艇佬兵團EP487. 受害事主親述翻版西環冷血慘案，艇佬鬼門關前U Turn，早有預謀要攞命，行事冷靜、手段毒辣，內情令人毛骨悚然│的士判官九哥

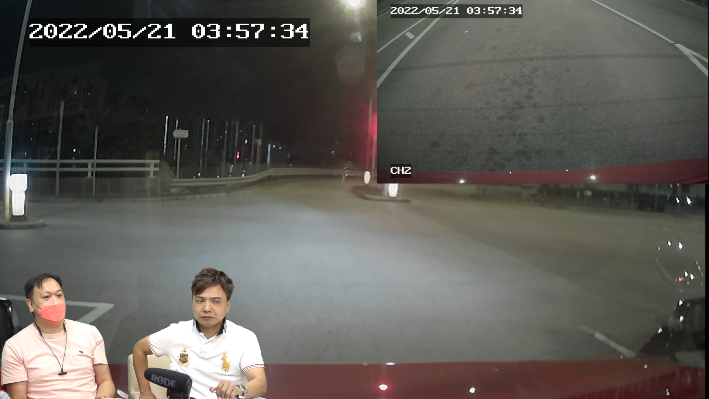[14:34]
就說confirm我去機場所以去機場然後我就關門關門之後就看他扣了安全帶我就開車一開車他就要求我U-turn那U-turn的時候他就跟我說你U-turn就向前面走去到前面的避車處停下那跟著我跟著就開車就去到跟著就去那個紅綠燈那裡停下了之後呢我就再跟他重複說回來究竟燈位轉右進回川樓